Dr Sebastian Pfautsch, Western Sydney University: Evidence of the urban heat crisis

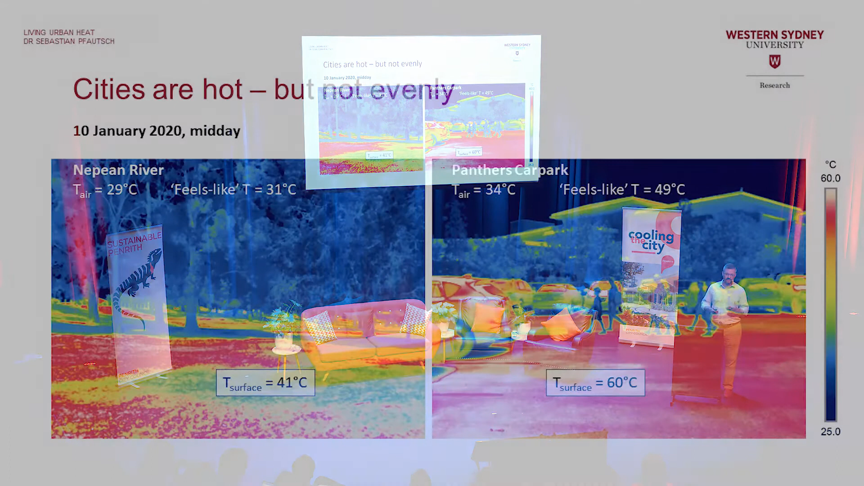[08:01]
On screen: scale top 60.0°C, scale bottom 25.0°C
and why so this is actually at the river and then this is the Panthers car park so it's very local very Penrith 29 degrees on the river at about midday 34 degrees and that's just two kilometers three kilometers that's the distance you already get five degrees in air temperature that are different but of course because we are now moving from the tent reserve with its natural surfaces grass mostly into hard surfaces build up space we get very different surface
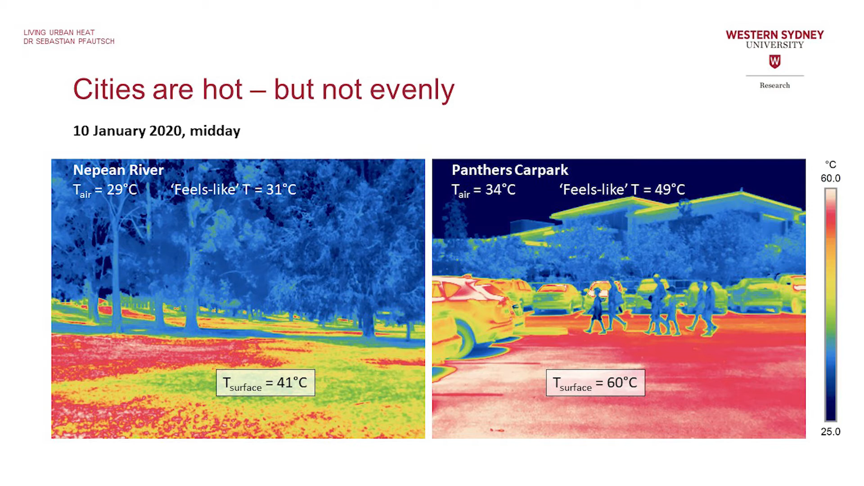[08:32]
temperatures and that is then radiated and when you look at the fields like temperature we get about 20 degrees different if you would
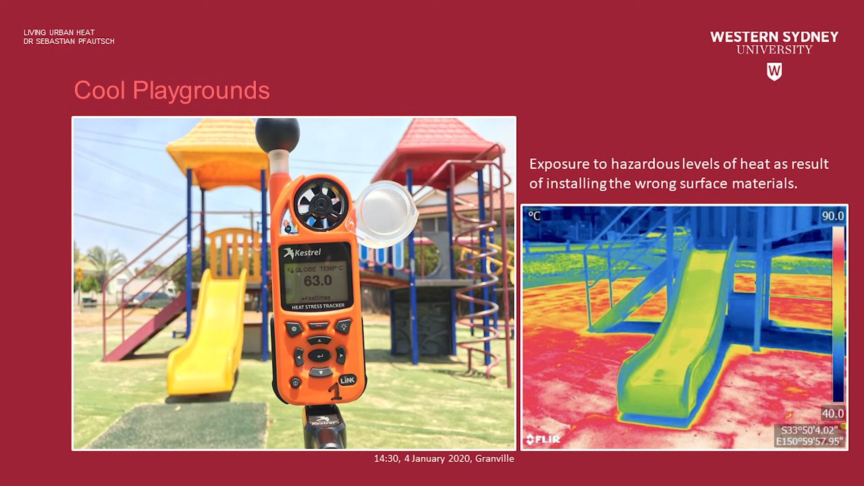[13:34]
On screen: scale top 90.0°C, scale bottom 40.0°C
brutal 63 degrees feels like temperature and that is because we are putting in this astroturf that you can see in the background of the image that is actually having a surface temperature of 90 degrees
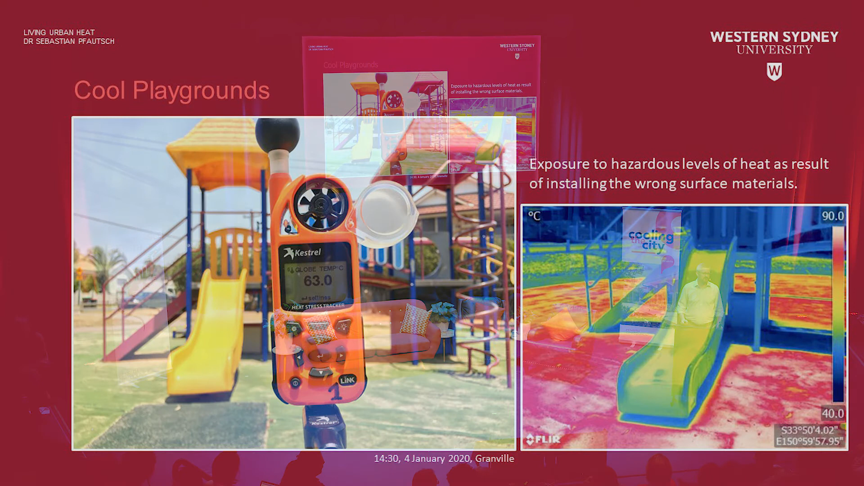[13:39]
On screen: scale top 90.0°C, scale bottom 40.0°C
and we are not shading it if we shade it that is alright we can still use it but we are not these are the neighbourhood playgrounds